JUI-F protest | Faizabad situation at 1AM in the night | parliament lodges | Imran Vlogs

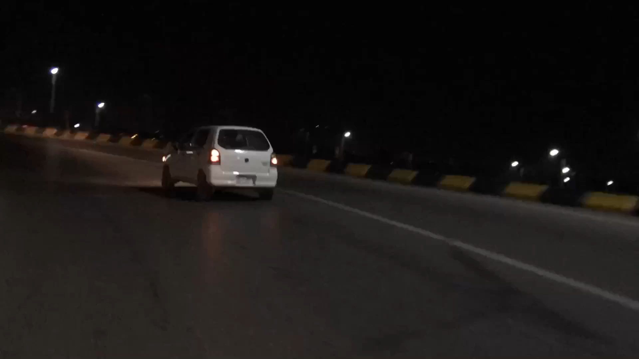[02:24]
वहाँ पर JUIFA के कारकुनान पहुँचे हैं, इसलिए लोगों को फैसल एवेन्यू जो है ये वाला रास्ता इख्तियार करने का कहा गया है ट्रैफिक पुलिस की जानिब से।
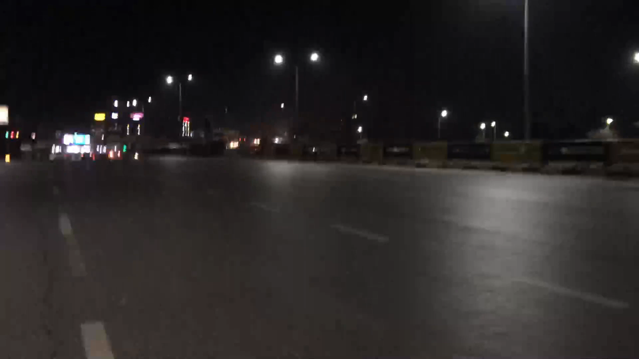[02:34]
और अब अपारा चौक से अभी हम होके आ रहे हैं, वहाँ पर काफ़ी तादाद में JUIFA के कारकुनान